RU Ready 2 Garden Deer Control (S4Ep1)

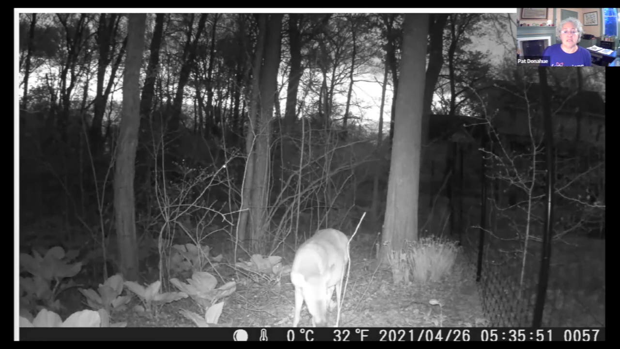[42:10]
So I set up a motion-activated wildlife camera, and I tied it to the fence, and lo and behold, I got images of the deer now actually crossing the property on my side rather than on my neighbor's side, and this is how I realized that I was starting to lose some of the landscaping in the front of the house that the deer had completely avoided before.